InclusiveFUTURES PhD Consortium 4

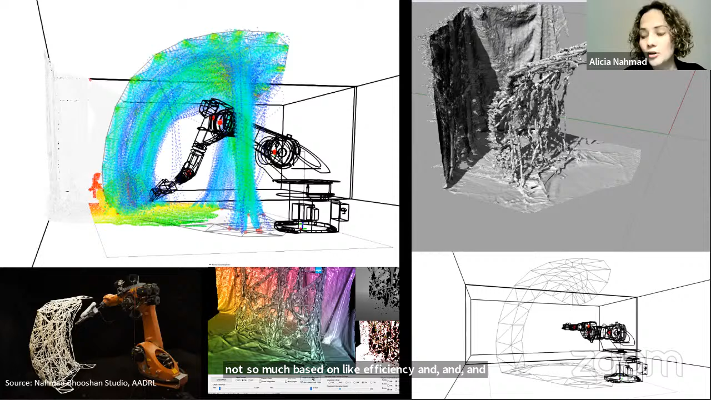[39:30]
but are more about opportunities for discovery, about how can we like use the robots to give us some feedback, to give us more information and to help us to explore this like indeterminate space of design,
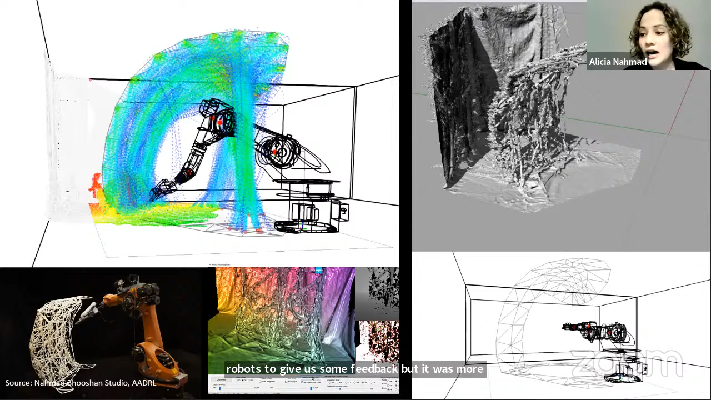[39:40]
where we can find surprising results, where we can kind of find things and give them this agency that can allow us
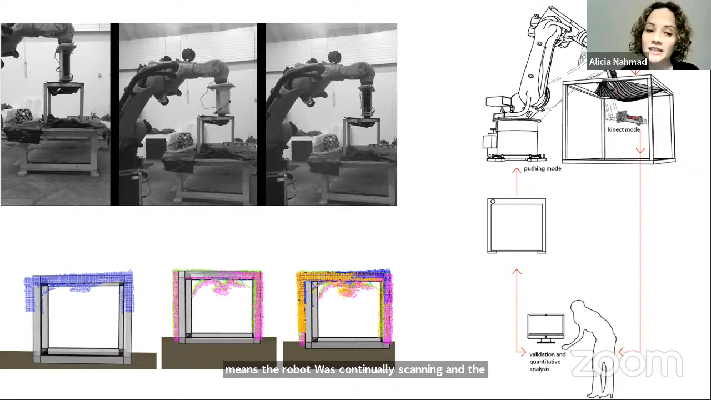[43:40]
So there was like a period of interaction where the feedback was very valuable to know what is happening. And there was the feedback loop, which meaning the robot was continuously scanning and giving back information to the designer for the designer to act. So basically the designer will propose something and then it starts forming it. And through the scanning process, the robot will be kind of giving new toolpaths to keep
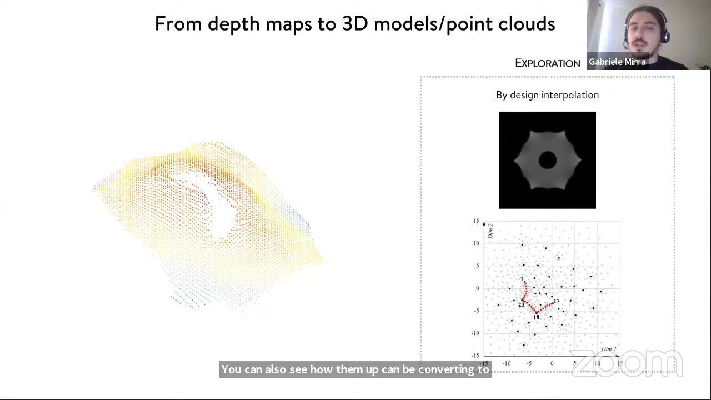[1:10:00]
In this animation, you can also see how the dev map can be converted into a 3D point cloud and how this formal representation is can better communicate with the design, suggest different design possibilities.